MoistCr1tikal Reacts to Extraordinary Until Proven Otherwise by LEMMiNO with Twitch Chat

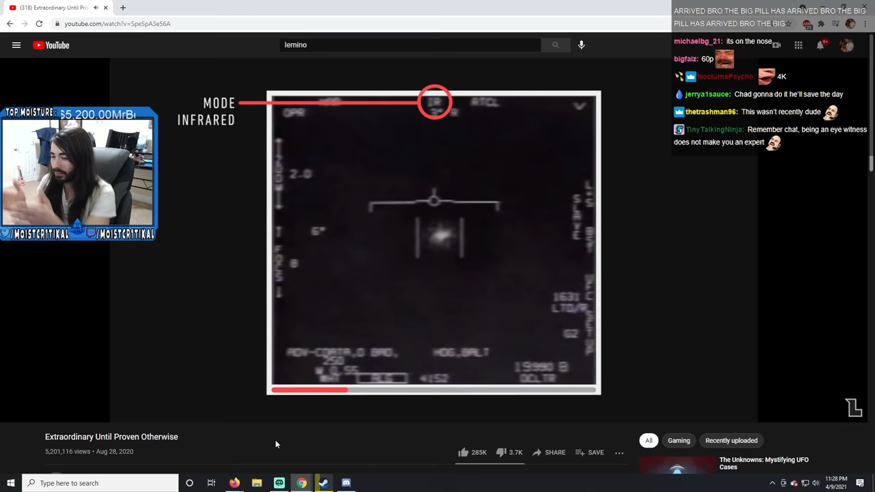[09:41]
just show me it switches to visible light clear video revealing an out of focus rounded mass in the distance he then switches back to infrared and alternates between two different
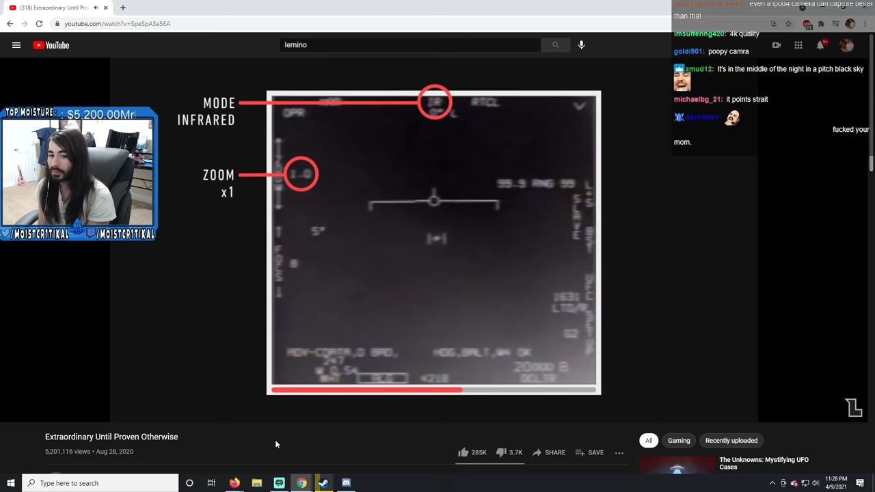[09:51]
zoom levels on multiple occasions not much happens until the very end of the video when the ufo suddenly disappears off to the left hand side of the screen
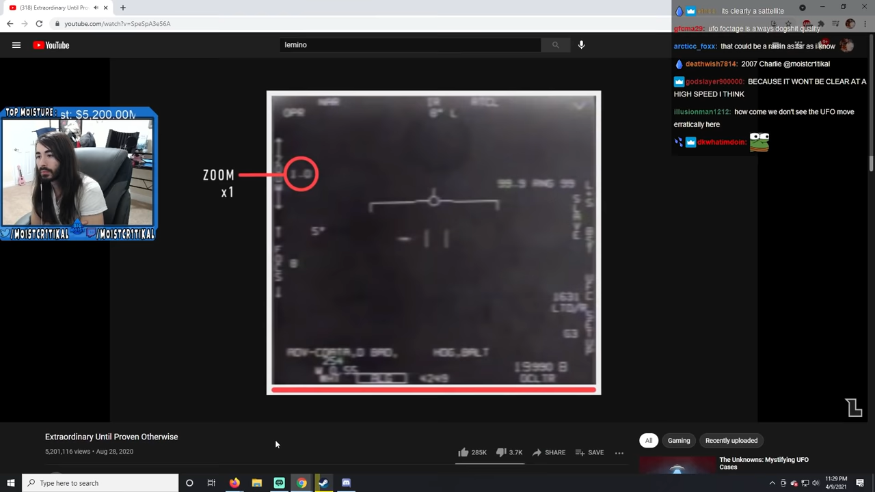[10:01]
as the target was too far away to be seen with a naked eye neither underwood nor his pilot
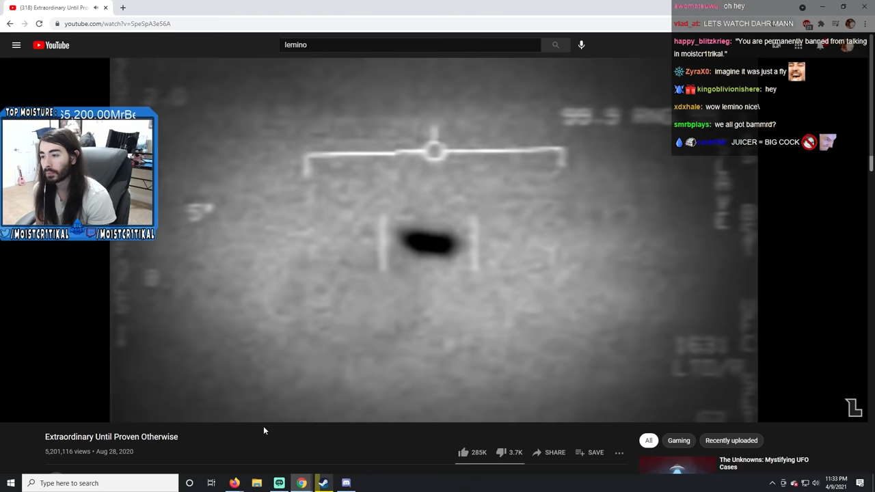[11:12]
when skeptics and debunkers claim that this is a distant airplane i understand why many are so opposed to that explanation because the witness accounts say otherwise a
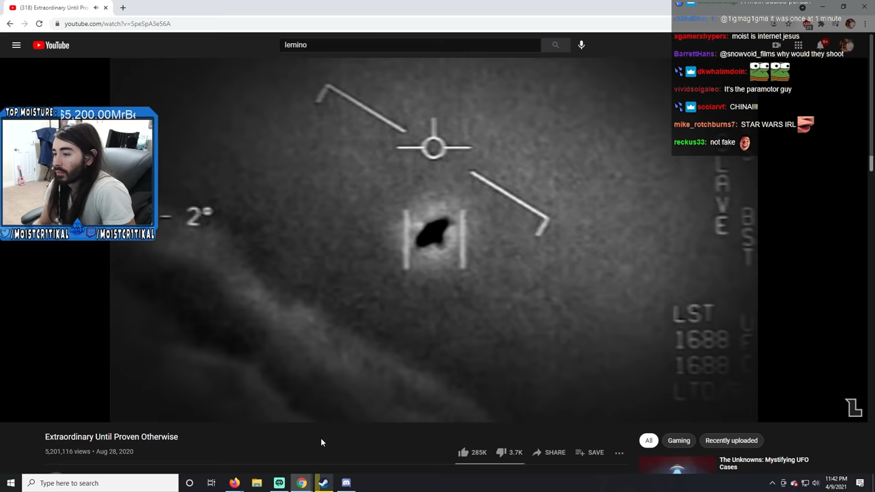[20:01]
yeah that's pretty cool i use the word apparent because some debunkers claim that this rotation is an
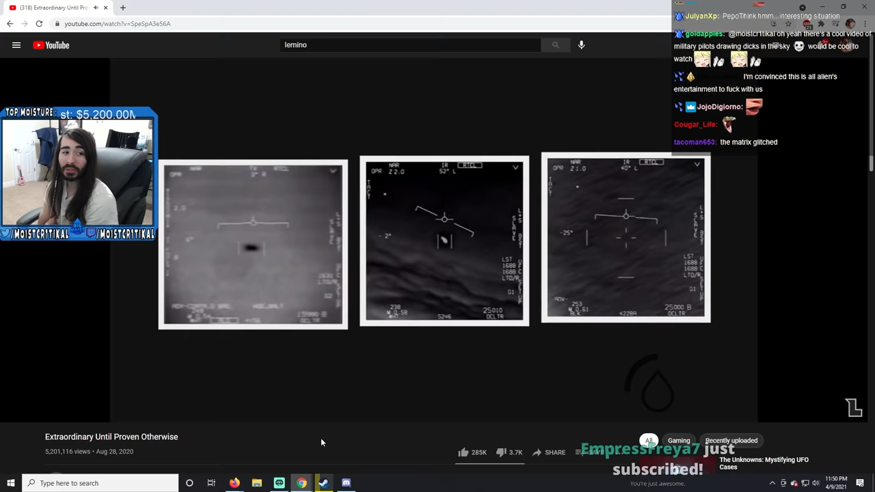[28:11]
on the one hand i find the witness accounts quite compelling on the other i find this grainy trilogy of dots in the sky somewhat underwhelming agreed
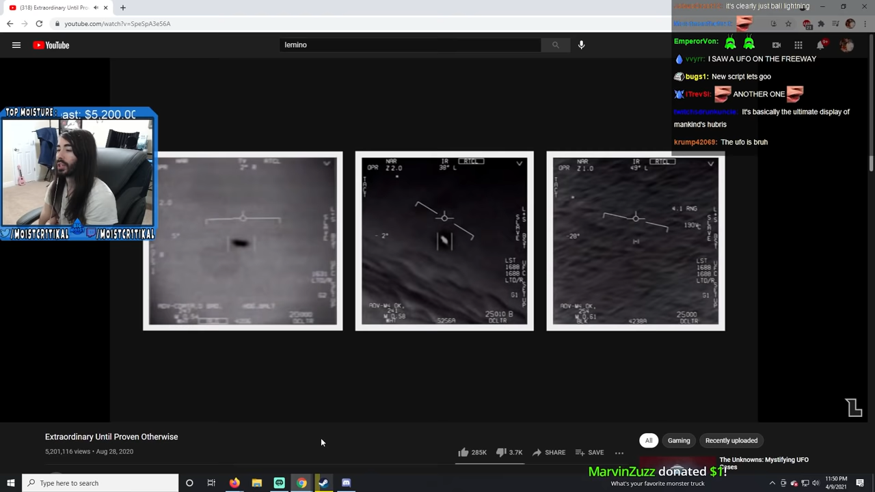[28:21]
the videos are fascinating but they're also far too ambiguous to provide any decisive